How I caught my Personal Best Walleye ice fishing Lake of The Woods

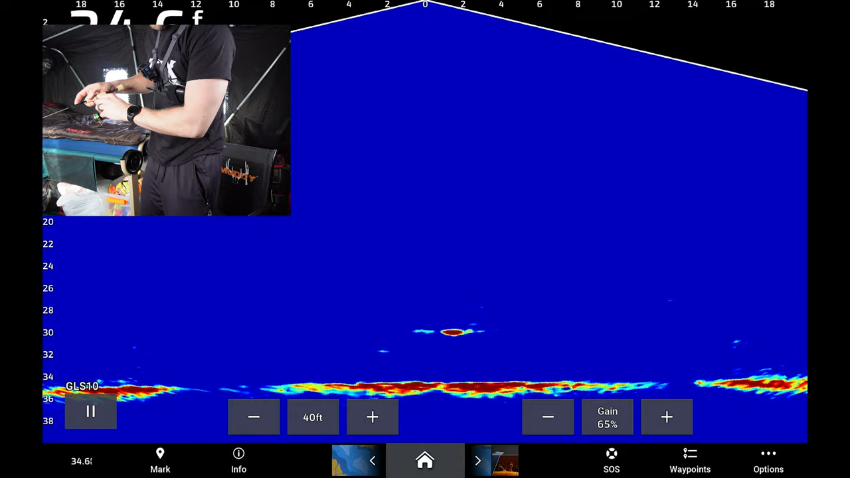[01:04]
We got a fish. We do.
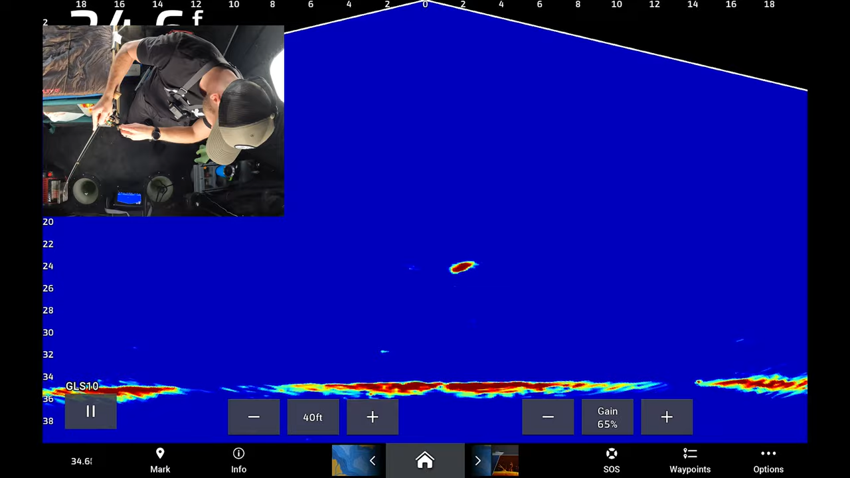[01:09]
All right. That's a nice size fish, too.
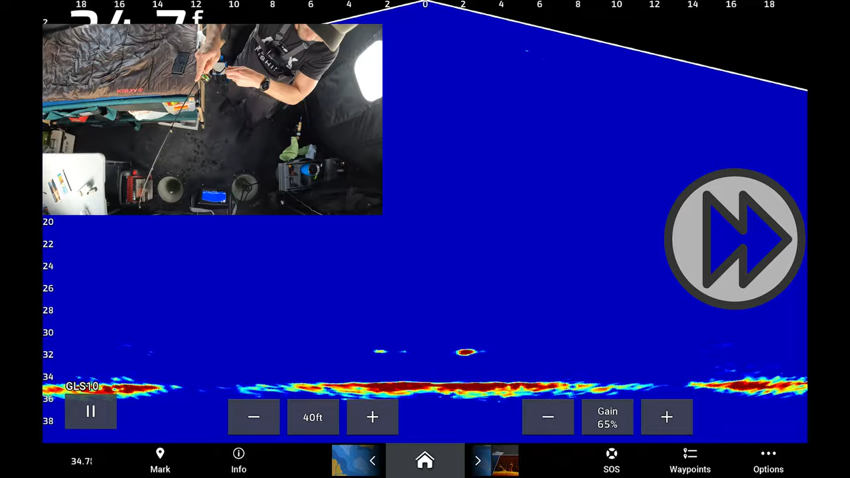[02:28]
You can see it on the live scope. She doesn't want to come up.
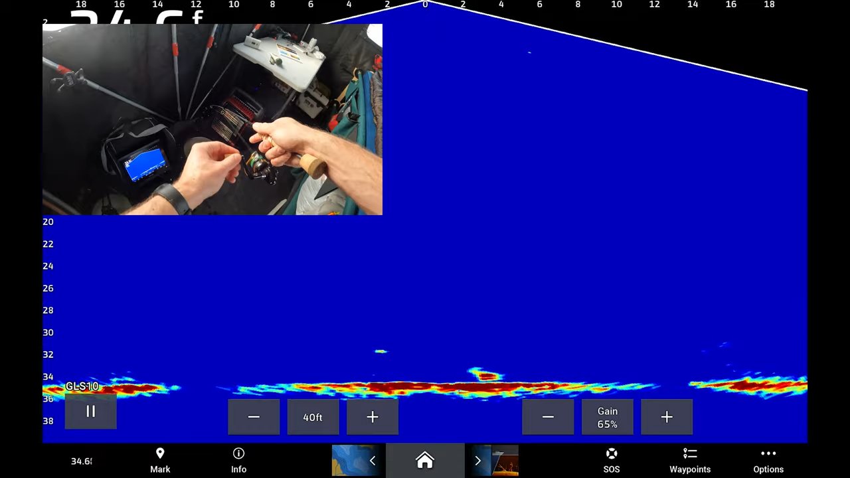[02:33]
This is definitely a bigger fish.
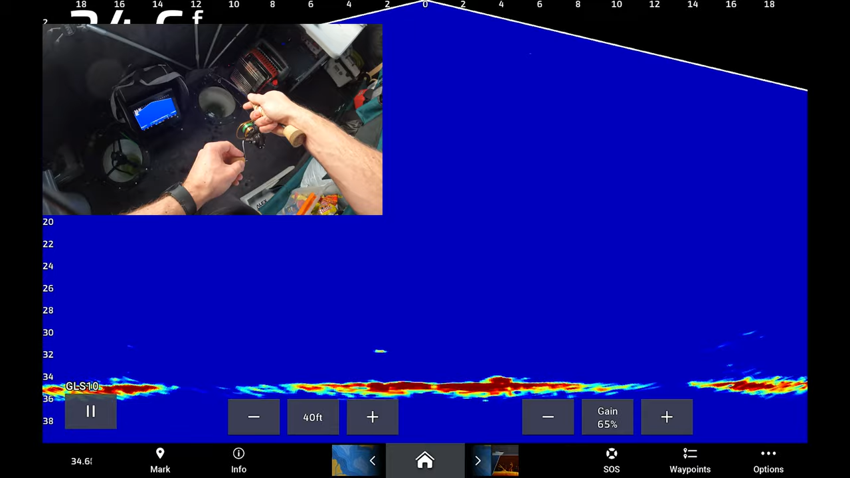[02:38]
Could be an eelpout or a walleye or a world record sauger.
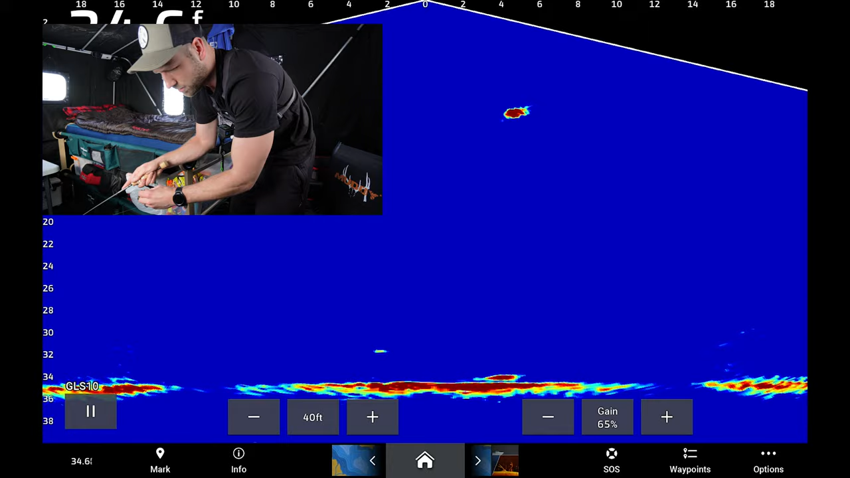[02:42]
Saugers don't usually get that big.
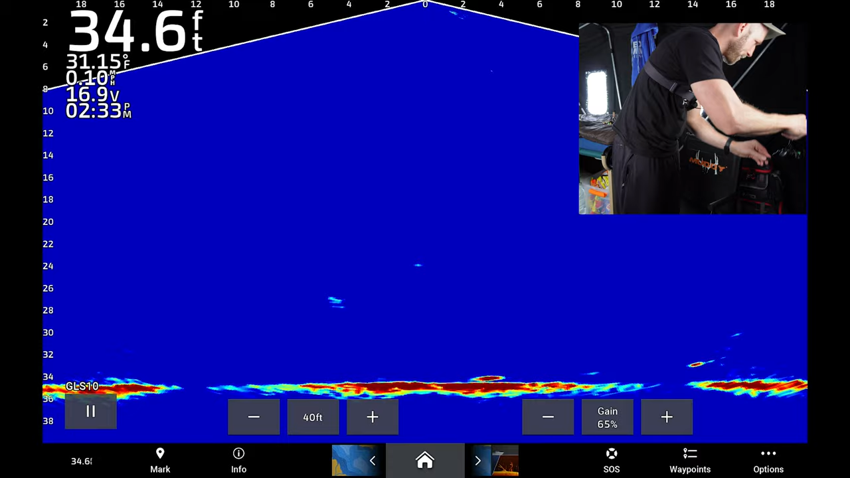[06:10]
On screen: depth 34.6 ft, water 31.15°F, speed 0.10 mph
And it's not a small fish either.
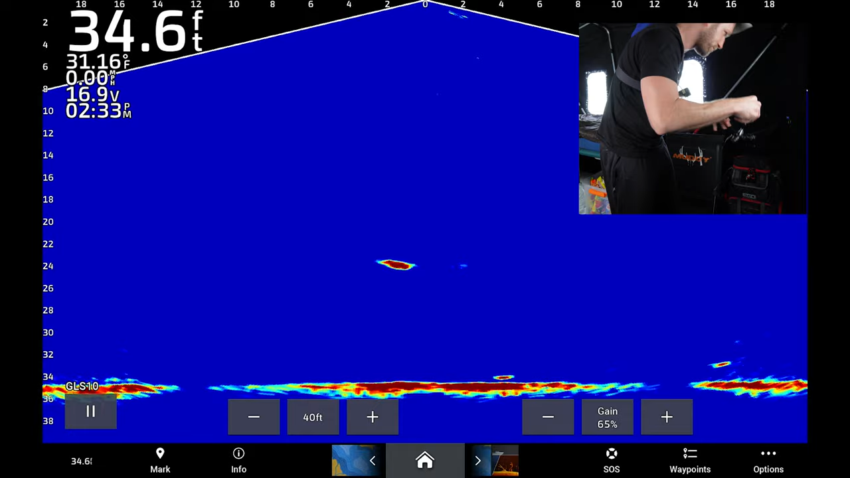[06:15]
On screen: depth 34.6 ft, water 31.16°F, speed 0.00 mph
We're at 230. I literally just went over to check this rod. Oh, I think I lost it. I just lost it.
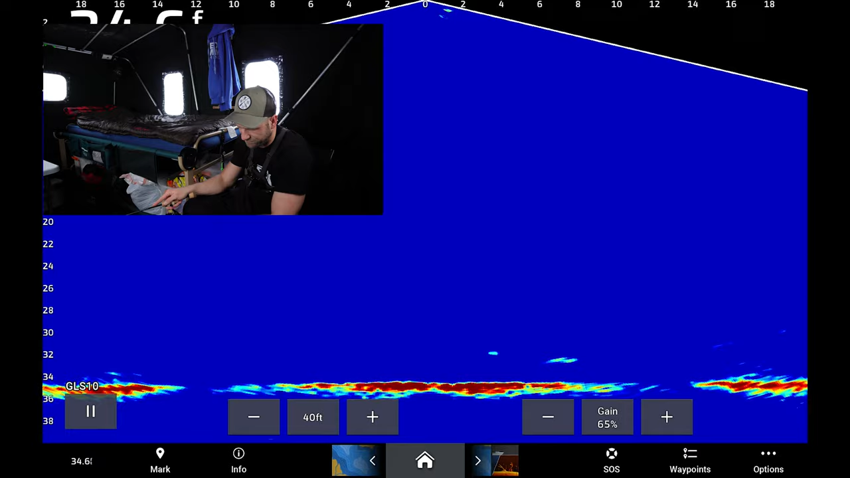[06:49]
We got a fish down there already. Let's see if we can jig him in and then get our set line down.
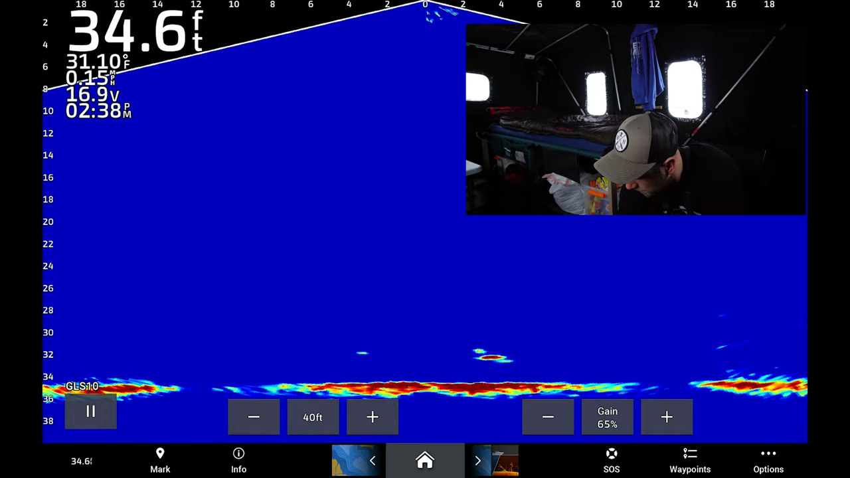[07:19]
On screen: depth 34.6 ft, water 31.10°F, speed 0.15 mph
Come on. I think it took it.
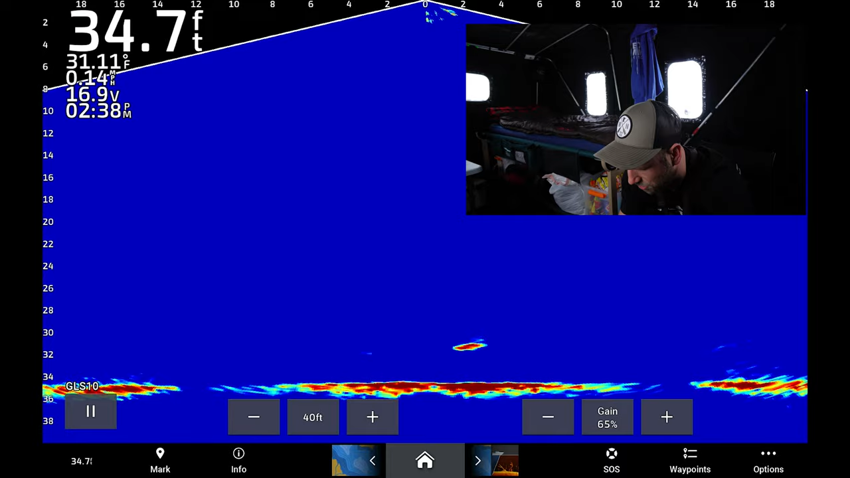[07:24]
On screen: depth 34.7 ft, water 31.11°F, speed 0.14 mph
Nope. We could jig it. Oh, it's going over to the set line now. It's going over to the set line. Got a shiner on the set line. Nada, swimming through.
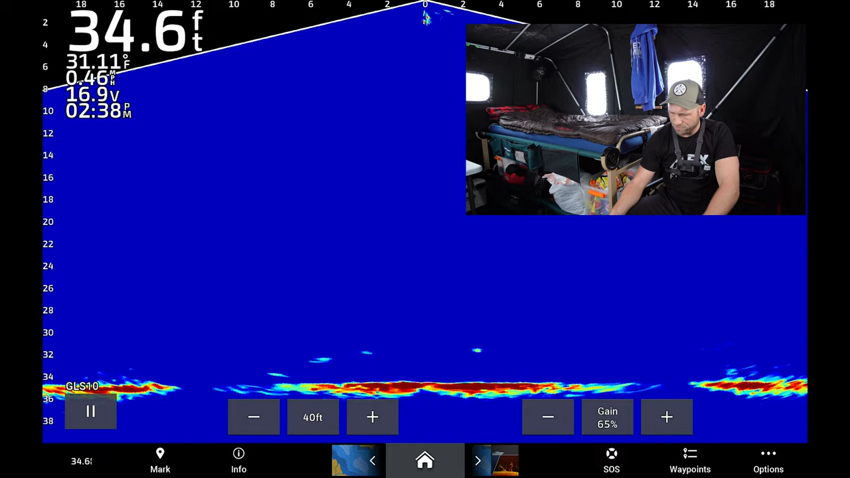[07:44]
On screen: depth 34.6 ft, water 31.11°F, speed 0.46 mph
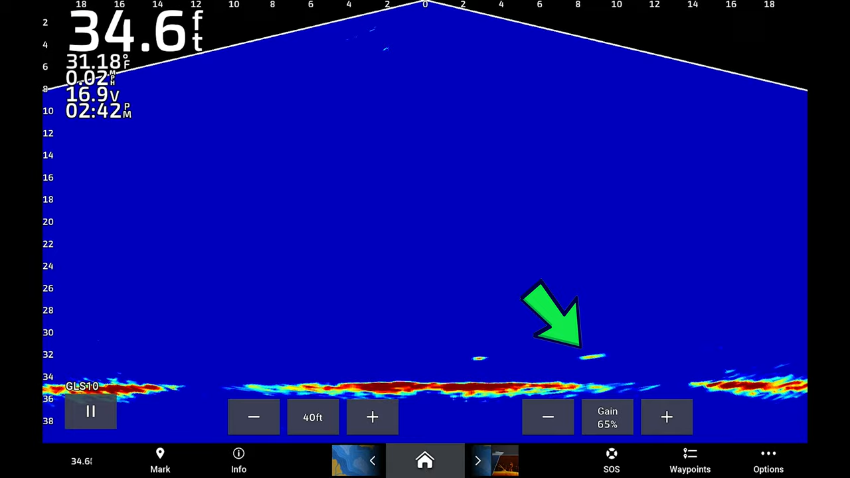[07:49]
On screen: depth 34.6 ft, water 31.18°F
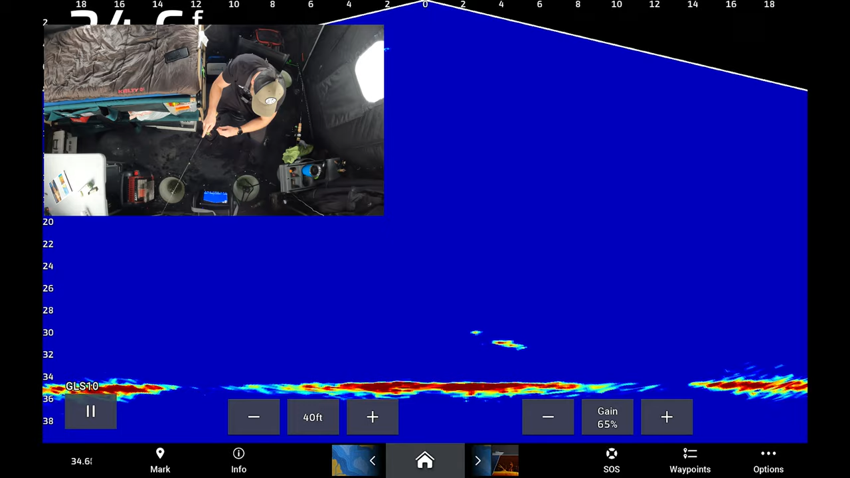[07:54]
Here we go. Hooked up. Do you see that coming through there?
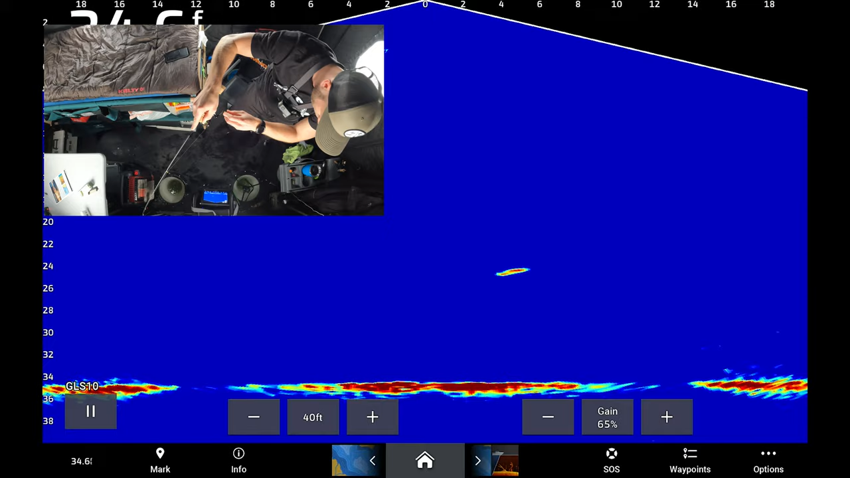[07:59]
It's a decent fish. Not massive.
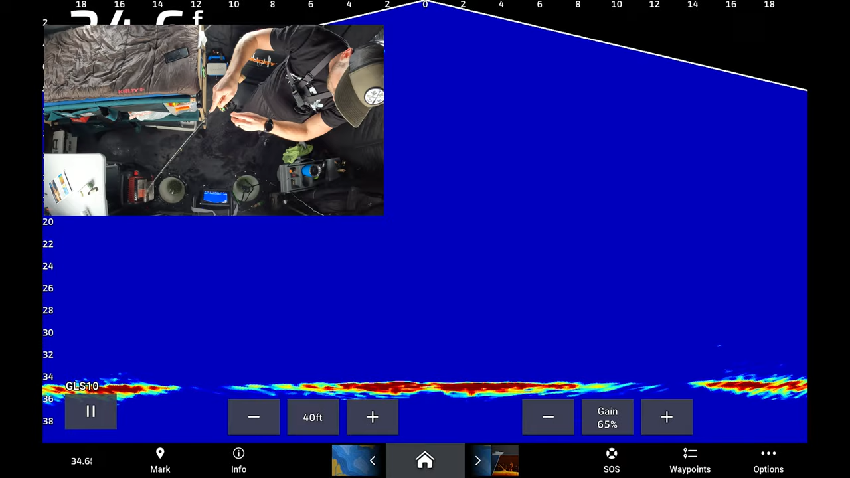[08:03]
It's not pull and drag. A few head shakes.